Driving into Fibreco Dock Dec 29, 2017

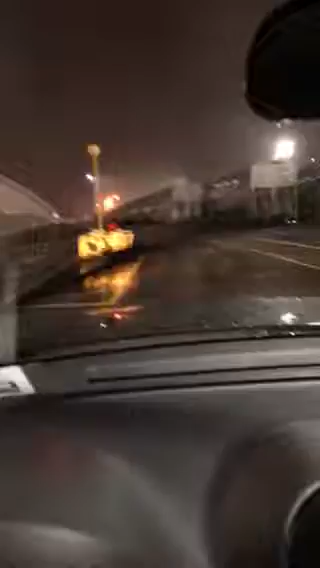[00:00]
so I'm just coming into a dock right now and this is called fiber coat and here's some of it over here and
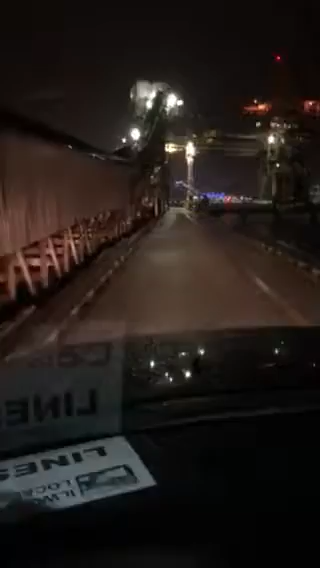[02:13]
and they load pellets here they used to load wood chips but now they load pellets and now I got water on both sides of me